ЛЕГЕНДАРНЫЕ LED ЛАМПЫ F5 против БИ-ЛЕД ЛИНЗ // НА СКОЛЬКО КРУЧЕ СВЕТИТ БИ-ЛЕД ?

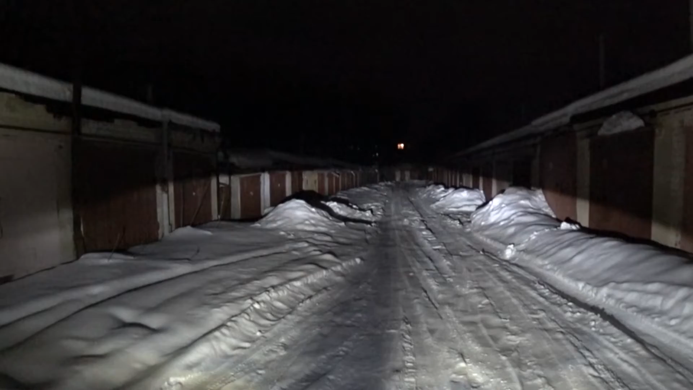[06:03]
насыщенно, без всяких проблем Убираем лампы Билет моды, точно так же Отлично, все освещено Ярко, насыщенно Горячее пятно, великолепное, друзья Убираем билет модуль Что, стало хуже? Нет, цвет просто Цвет поменял И все, холодный белый, пожалуйста Все четко, отсечено Вот когда машина едет То есть вот прям низко, низко, низко Вот, где уровень автомобильных фар Да, то есть все четко, все Вот,